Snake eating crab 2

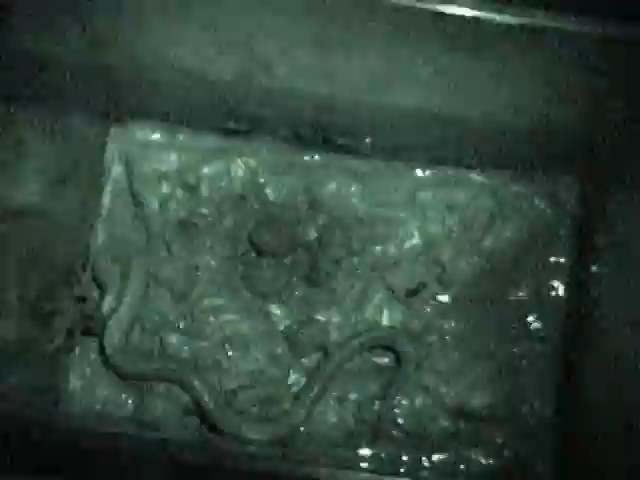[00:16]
such as a crab, because they cannot penetrate the hard body.
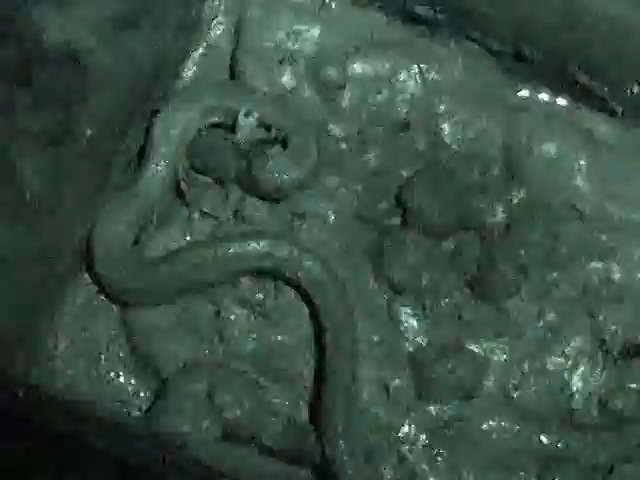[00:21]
So Ferdonia has a very unique behavior because it goes after the crab with a closed mouth and uses its chin and its neck and then the body
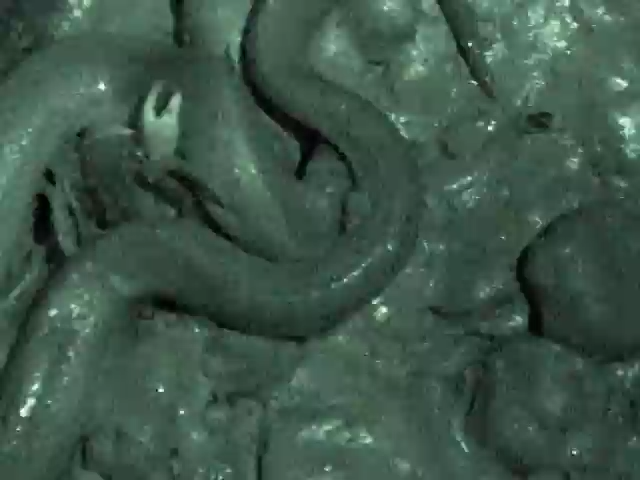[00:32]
to pin the crab against the mud when both the crab and the snake are on the surface of a mud. Only later does the snake actually open its mouth and then bite the crab and begin swallowing.
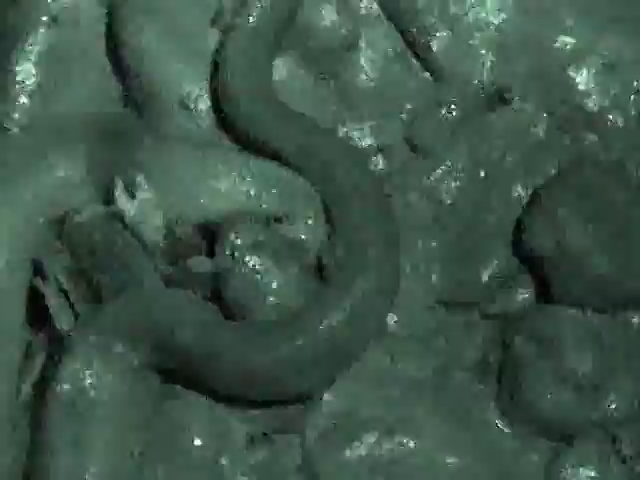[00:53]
Here you can see Ferdonia beginning to swallow and usually this species of crab eater swallows on one side of the crab's carapace. Now because the legs of the crab are located on either side of the carapace, sometimes the snake may have just one skinny leg in its mouth and it's fairly easy to work its way down to the base of the leg.
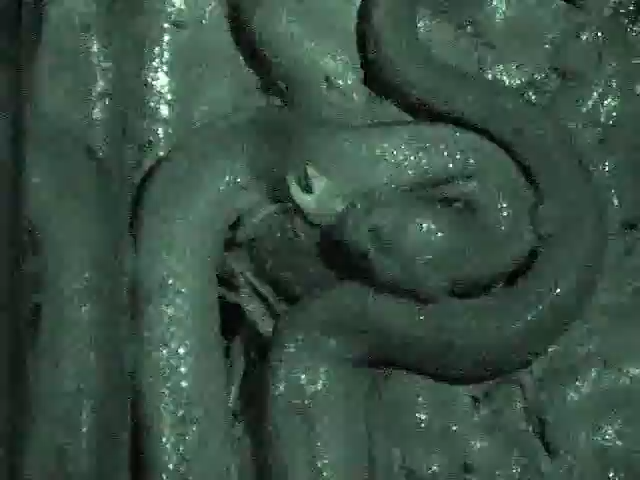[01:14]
But then when it reaches the base of the leg, the tremendous depth of the carapace acts
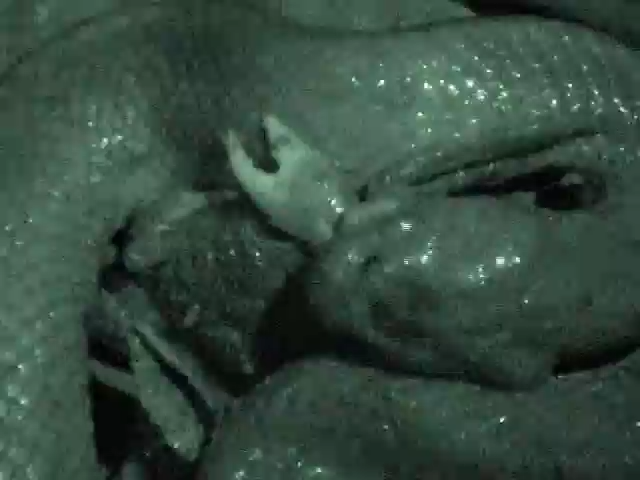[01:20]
something like an anchor and makes swallowing extremely difficult.
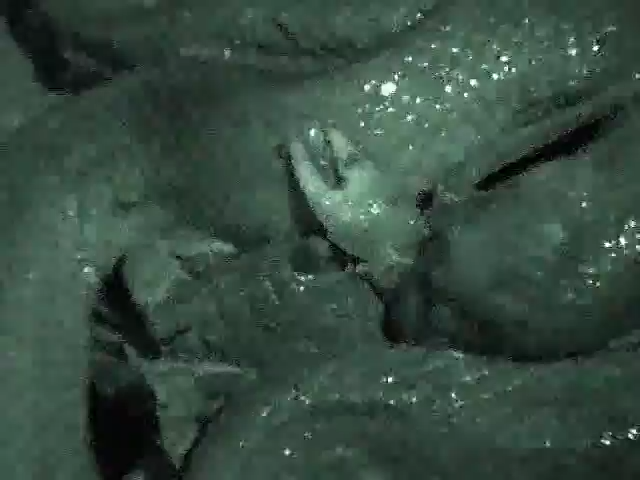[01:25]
Now the crab that this snake is swallowing is very near the limits of
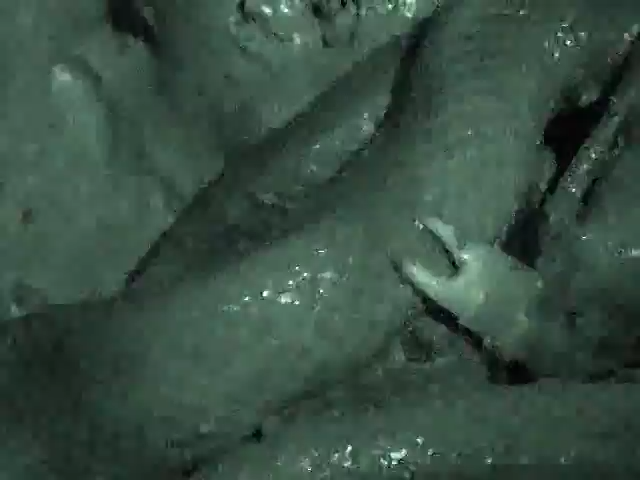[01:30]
the maximum size that it can eat and you're going to see an example of how it copes with this by rocking back and forth and snapping a leg off and then swallowing it separately.
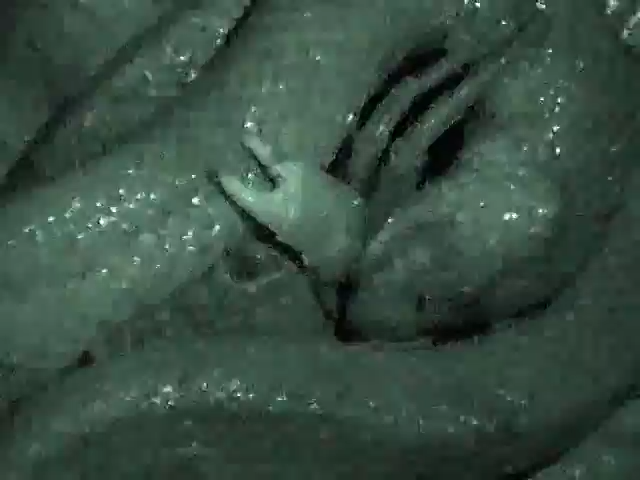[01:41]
You can notice that Ferdonia makes extensive use of its body
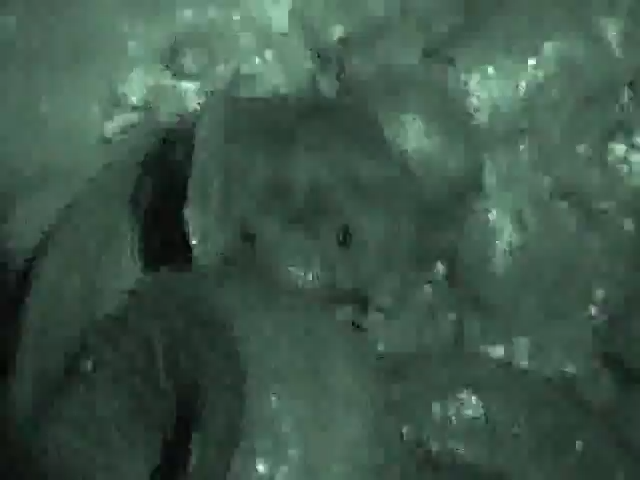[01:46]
to continue to hold the crabs nearly throughout the entire swallowing process.
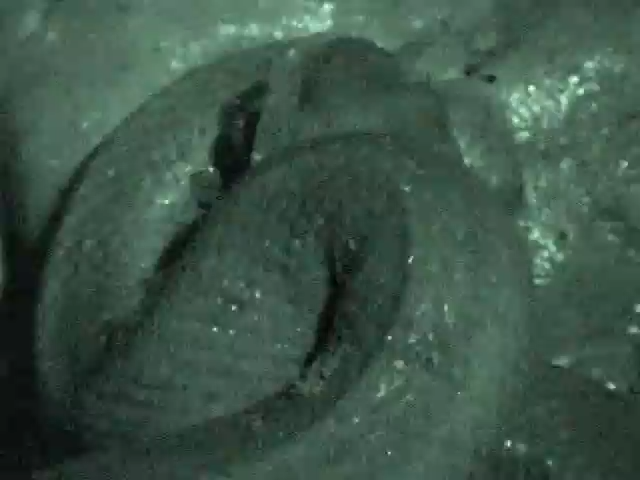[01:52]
And rather than forming a lot of coils that make complete loops around the crab, usually this species uses its belly to continue to press down on the surface of the crab. Sometimes it may just be pressing the crab against the mud, other times as you can see here the
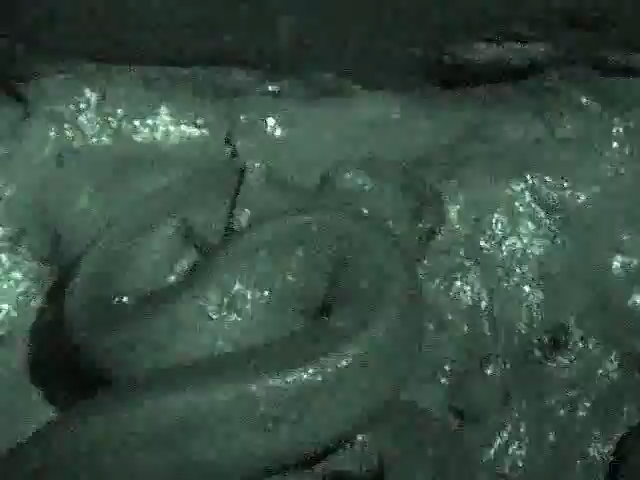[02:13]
crab is actually in between a couple coils of the body. Now notice that the snake has broken the leg off and is swallowing.
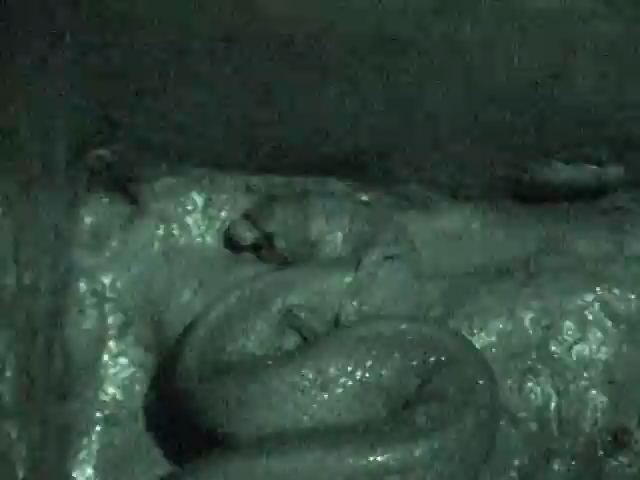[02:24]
This isn't a completely easy thing to do because it is actually swallowing from the tip of the leg to the base of the leg and the tip of the legs of these crabs are very sharp.
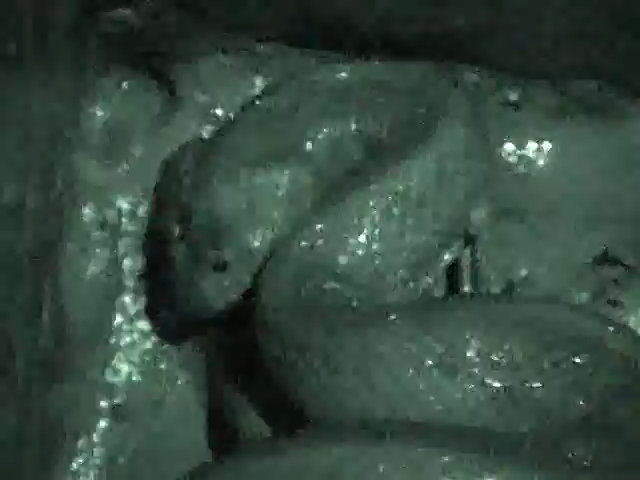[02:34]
So even this takes some effort.
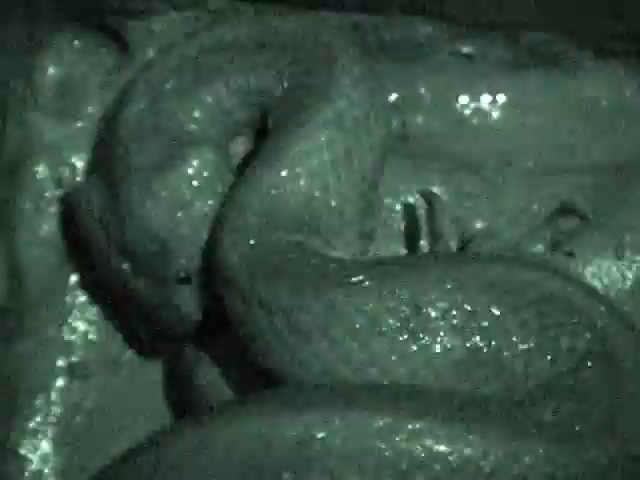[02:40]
After the snake has swallowed one of the legs that it's ripped off of the crab, it needs to relocate the remaining portions of the crab. And remember, the snake was in total darkness,
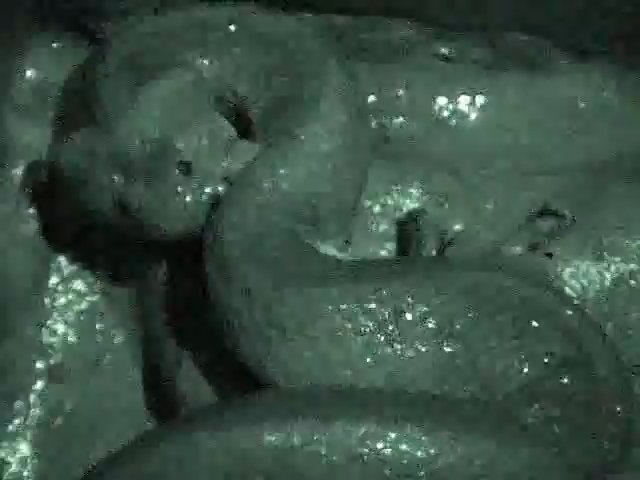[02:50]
we can only see what's going on because an infrared camera was used.
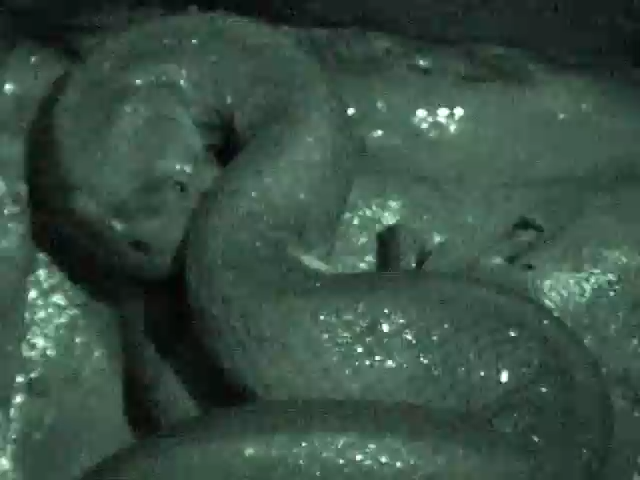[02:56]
And as is the case with nearly all snakes, the sense of smell plays a vital role in the snakes locating their prey.
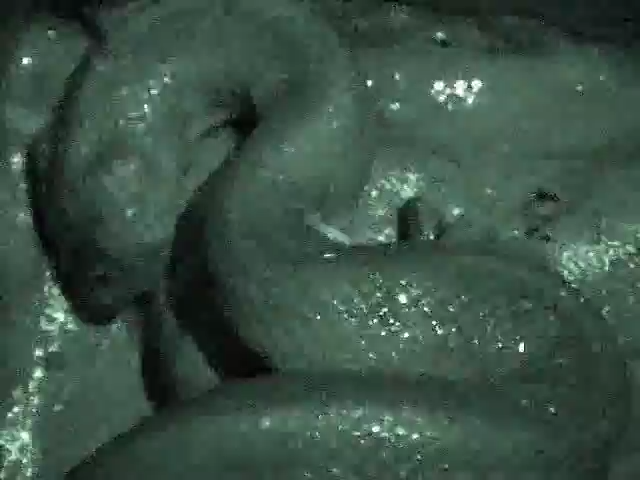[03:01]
So right after that leg was swallowed, you could see the snake flicking its tongue out.
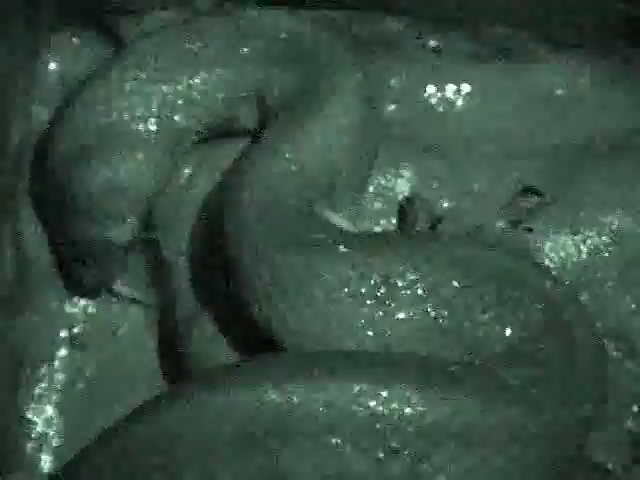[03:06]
That picks up particles of odors,
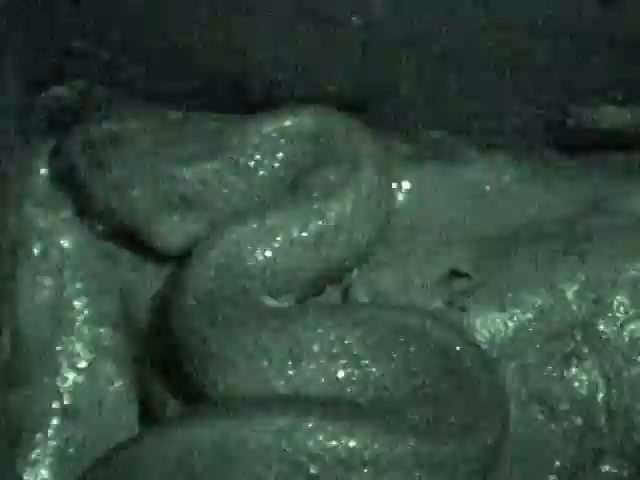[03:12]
which are analyzed by the Jacobson's organ in the roof of the mouth of the snake. Now once again, after the snake has located the crab,
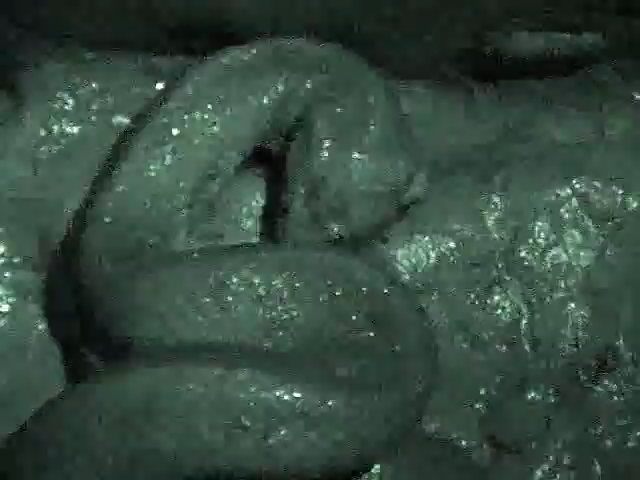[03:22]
it continues to use the body to restrain the crab, and it's also beginning to swallow some of the additional legs on the same side that it had originally started swallowing the crab on.